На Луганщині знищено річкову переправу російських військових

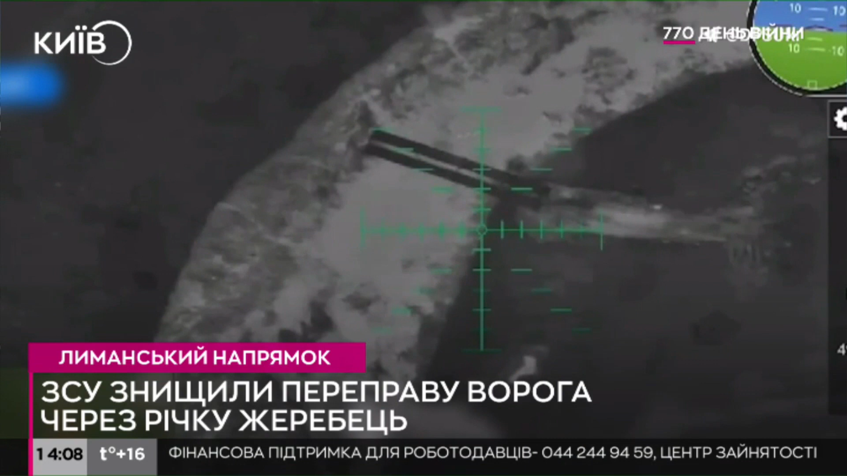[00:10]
Це великий важкий октокоптер, який скидає навіть декілька протитанкових мін з подальшою самодетонацією.
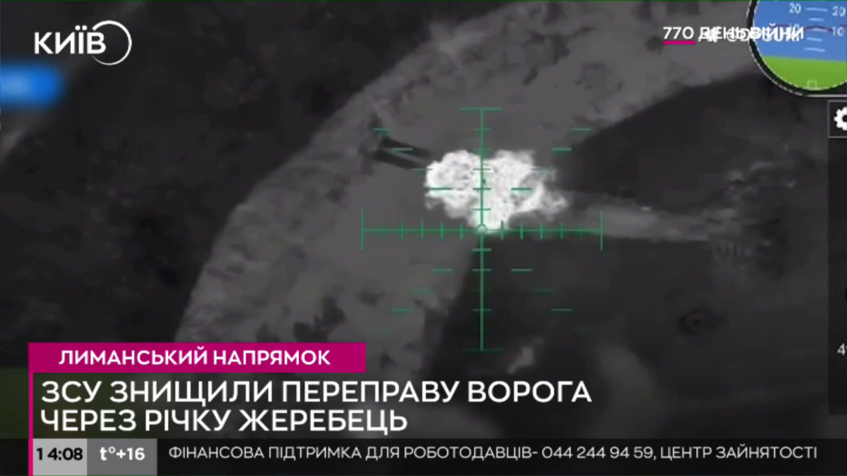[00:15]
Власне, знищили вони цю переправу на річці Жеребець і таким чином пошкодили логістику росіян в цьому районі.